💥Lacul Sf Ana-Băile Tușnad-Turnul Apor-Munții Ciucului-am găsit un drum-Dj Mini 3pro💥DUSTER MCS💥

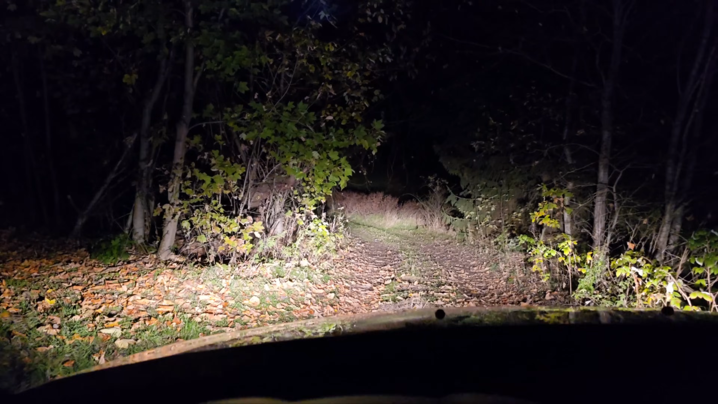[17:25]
băile Tujnat. Am fost să caut un loc frumos pentru a vedea luna. Ia stat așa să vedem, dar nu mai prindem acum. Nu știu dacă o să o prind la întoarcere. Și am găsit un drum, un drum care duce în pădure. Aici este, hai, teren agricol aici. Și se urcă frumos.